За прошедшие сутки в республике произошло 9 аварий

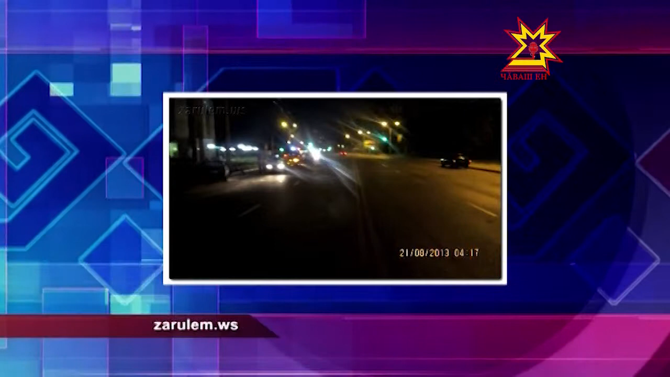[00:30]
Сегодня около 3 утра на Егерском бульваре водитель не справился с управлением и влетел на девятки в столб. В итоге пассажир был отправлен в больницу с порезами на лице и повреждением ноги. А 20-летнего водителя лихача доставили на медосвидетельствование.